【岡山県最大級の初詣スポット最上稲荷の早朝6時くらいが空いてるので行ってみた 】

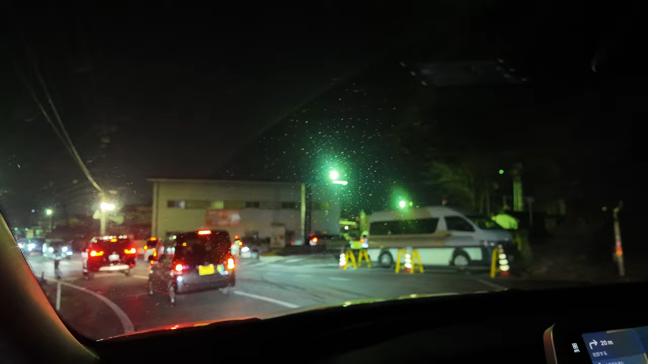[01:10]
こっちがやっぱ一番近いっていうか、前多分そっち側だった。 ああですね。すごいな車。